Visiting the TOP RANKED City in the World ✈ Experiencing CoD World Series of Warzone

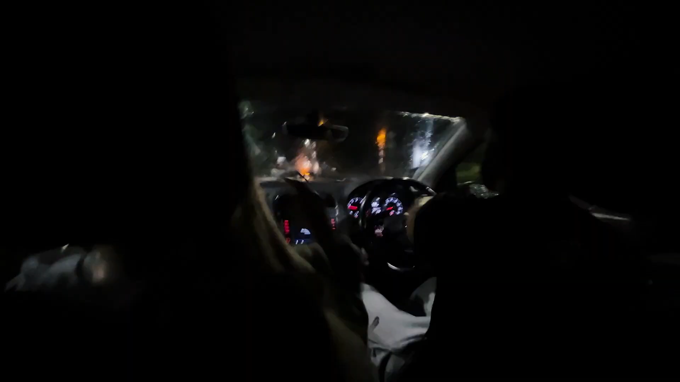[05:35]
Jack, little late night drive, taking the giggity gang member home.